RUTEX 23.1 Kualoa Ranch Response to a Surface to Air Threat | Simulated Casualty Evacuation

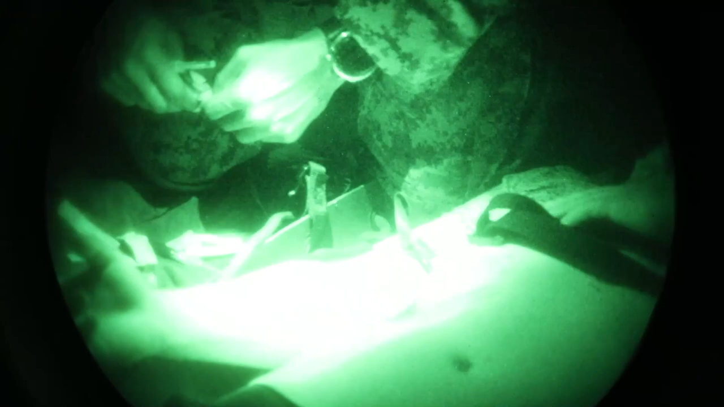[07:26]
Hey, Doc, he's not talking. Hey, sternum rub. He's wearing a flag.
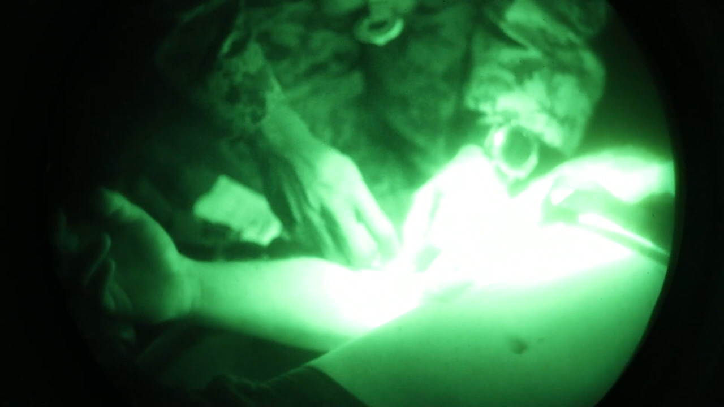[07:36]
Hey, Jimmy, I need you to just settle down real quick, okay?
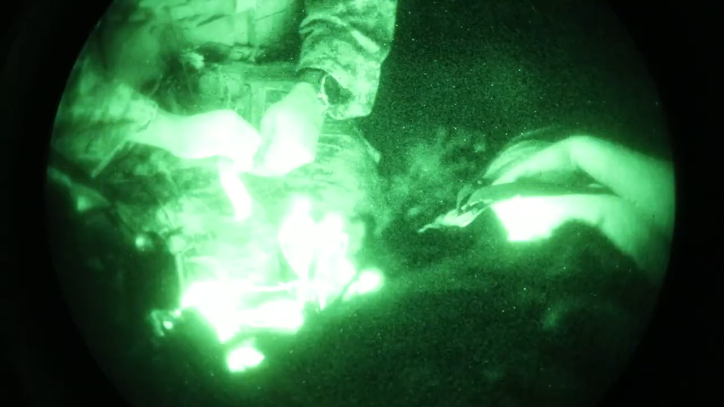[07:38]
Yeah. Let me fix your flag.
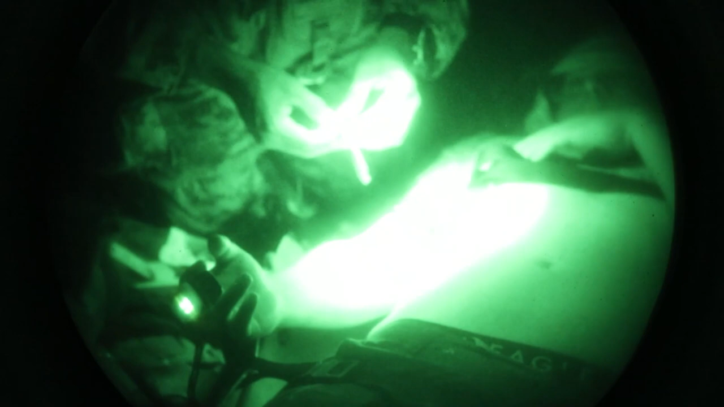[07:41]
Solid copy. Jimmy, I gotta take care of you, man. Right. Pushing down two casualties.